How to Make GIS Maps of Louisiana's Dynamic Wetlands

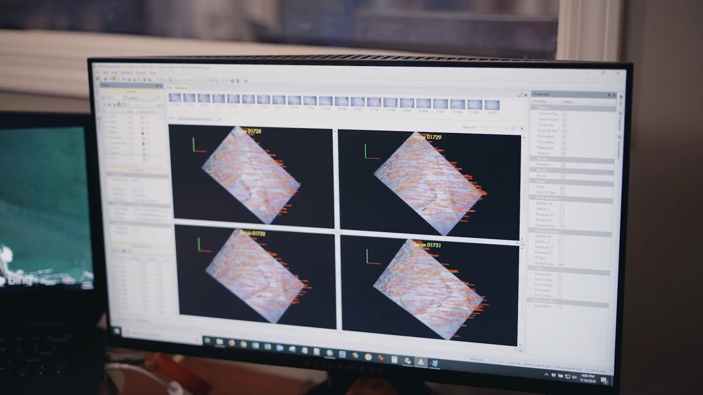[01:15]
and then UAS Master to do the photogrammetry and e-cognition for object-based image analysis on the back end. Then we have the products that we can bring into our GIS or our CAD environment for further analysis and cartography.
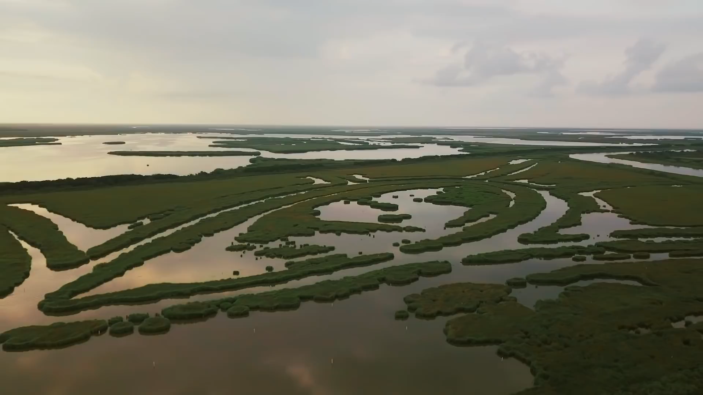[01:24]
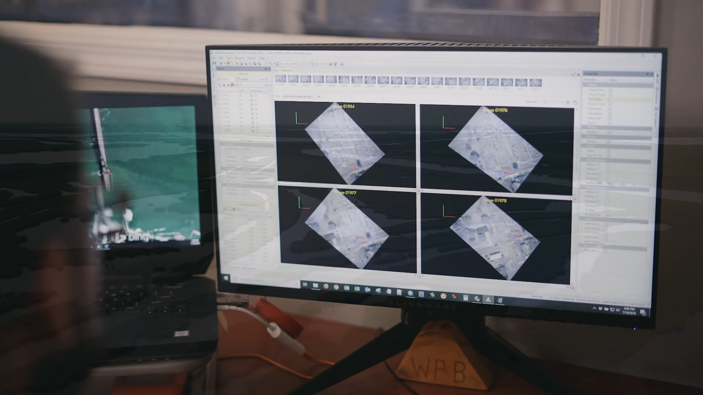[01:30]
Ultimately, we settled on UAS Master, which we like because it produces beautiful,